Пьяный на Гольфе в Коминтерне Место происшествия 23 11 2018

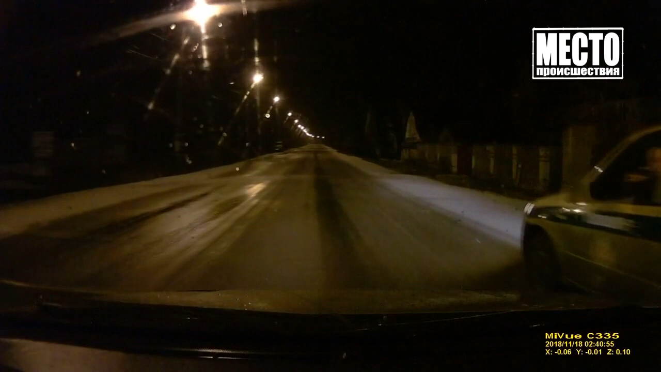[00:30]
Активисты ночного патруля попросили сотрудников Росгвардии остановиться. Общественники рассказали о пьяном водителе Volkswagen Golf, который приближался к ним сзади.